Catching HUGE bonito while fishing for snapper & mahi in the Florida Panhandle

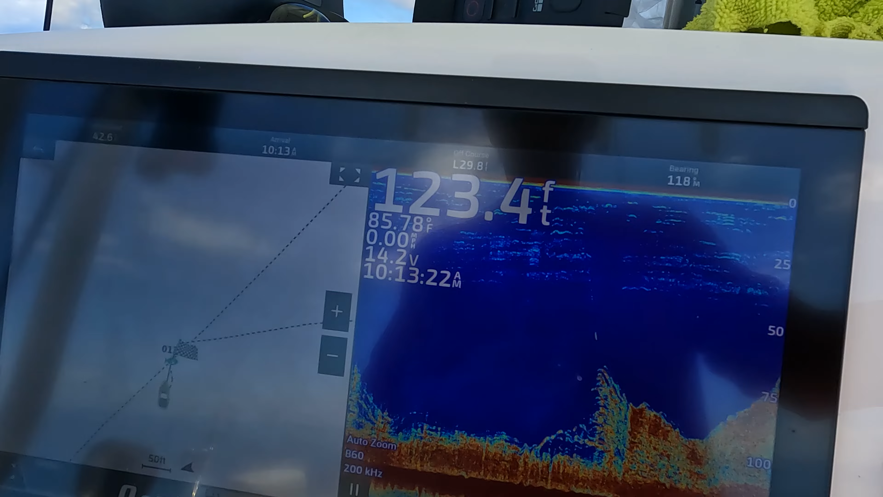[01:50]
On screen: depth 123.4 ft, water 85.78°F
It looks really good on the screen. I thought we would try it.
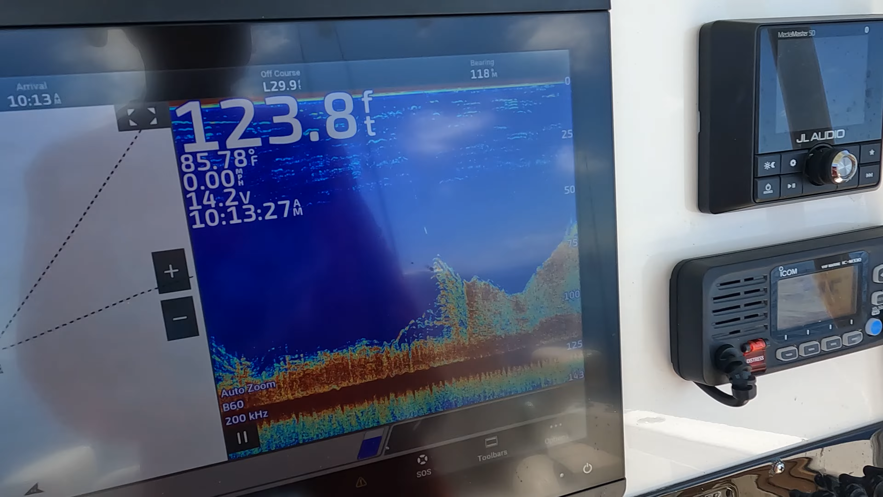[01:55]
On screen: depth 123.8 ft, water 85.78°F
Yeah, she just got hit.
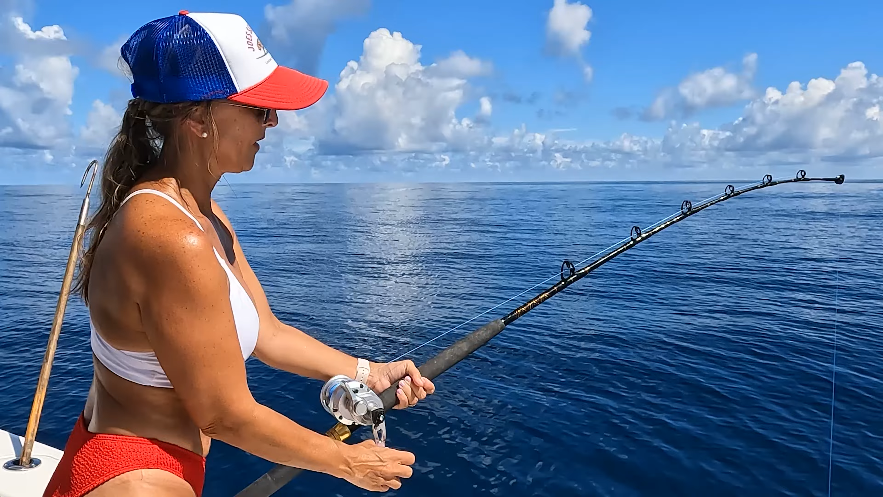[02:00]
There. Oh! Man, you had something bent the rod there, didn't it? Yeah.
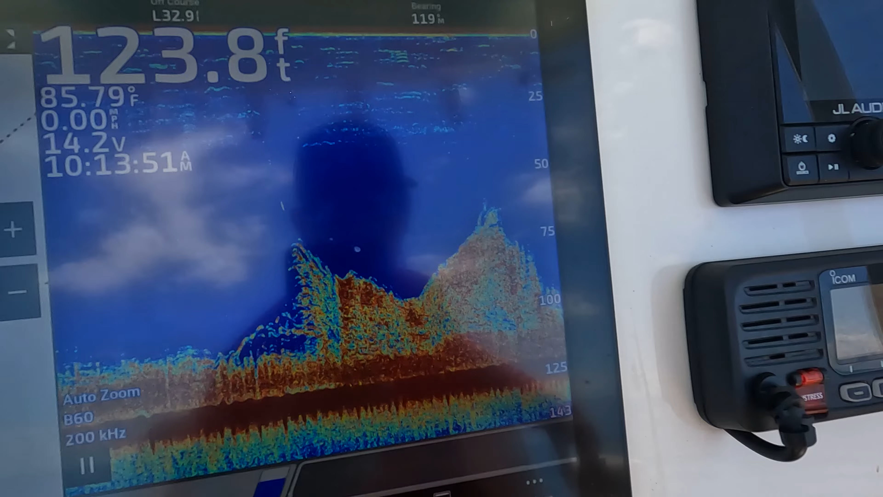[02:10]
On screen: depth 123.8 ft, water 85.79°F
Yeah, guys, so when you're trolling along and you see something like this come up on the screen, it's definitely worth stopping. This is not marked on the charts at all. This is just a spot that's just out here.
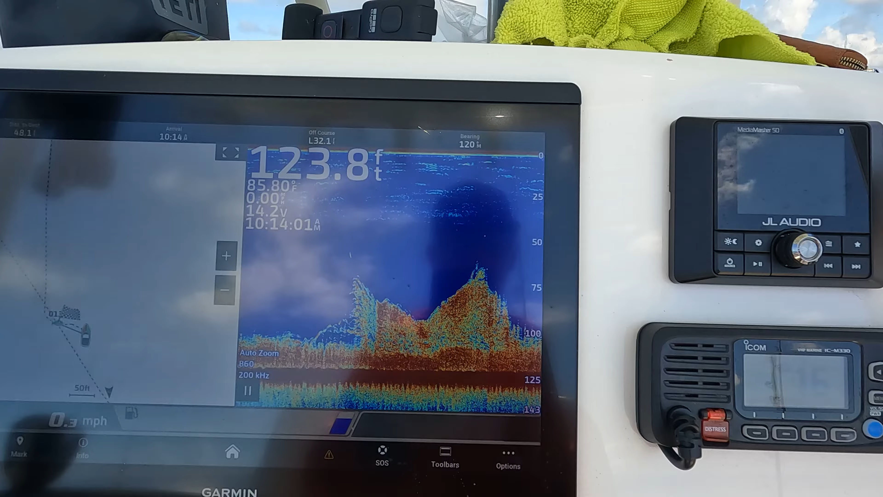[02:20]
On screen: depth 123.8 ft, water 85.8°F
So it's definitely worth marking and coming back. I mean, it may be just a good spot. Yeah, I think try it got out. Me. Definitely got me. I'm pretty sure. All right, let's try it again.